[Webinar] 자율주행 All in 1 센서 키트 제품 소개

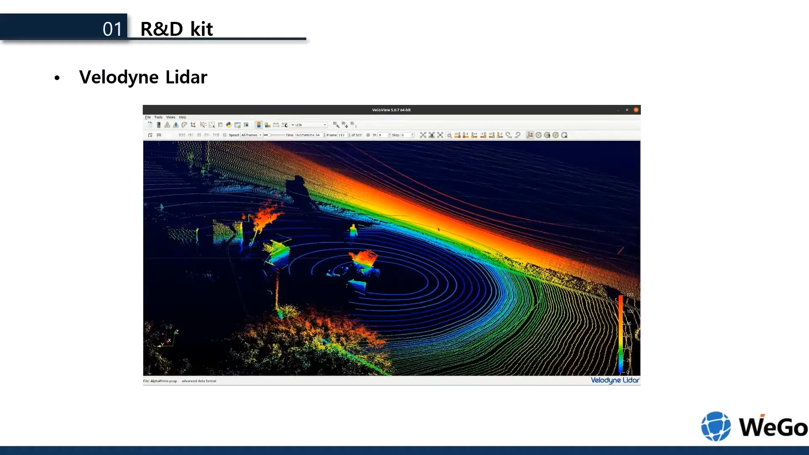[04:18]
장애물이 움직이는 것을 확인해 볼 수 있습니다.
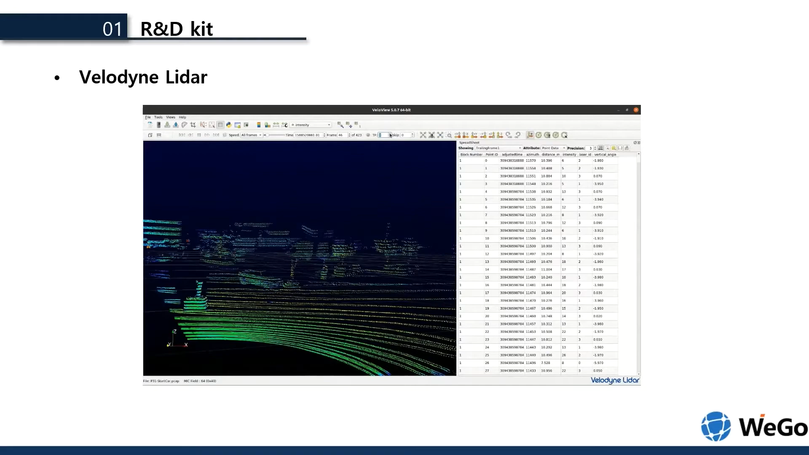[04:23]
데이터는 방위값, 거리값, 세기값, 이렇게 세 종류가 주로 사용됩니다. R&D 키트는 또한 다양한 모델에 적용할 수 있습니다.
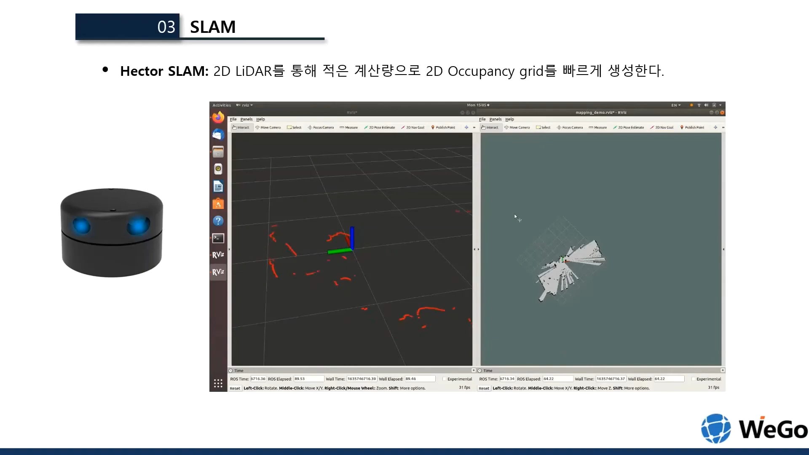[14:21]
바운드 키트 프로에 탑재된 VLP16 라이더를 이용한 HDL 그래프 SLAM 영상입니다. HDL 그래프 SLAM은 실시간으로 맵핑을 할 수가 없습니다. 그래서 데이터를 저장 후에 맵을 생성합니다.
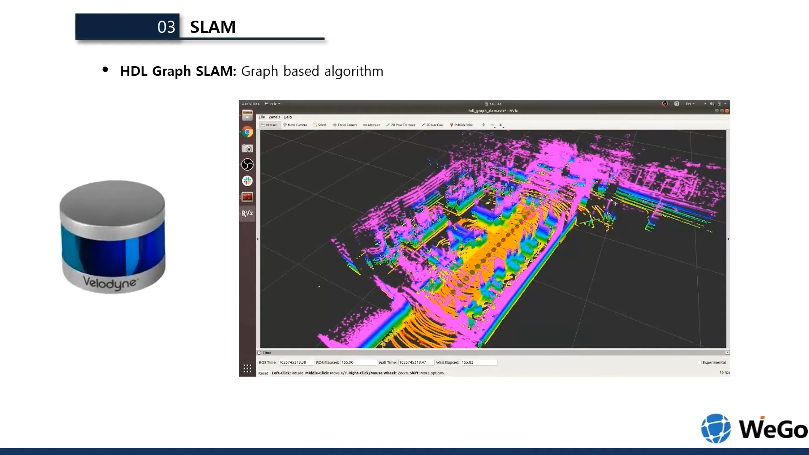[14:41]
또 다른 3D SLAM인 레고 롬 SLAM 영상입니다. 레고 롬 SLAM은 구동과 동시에 맵을 생성할 수 있습니다.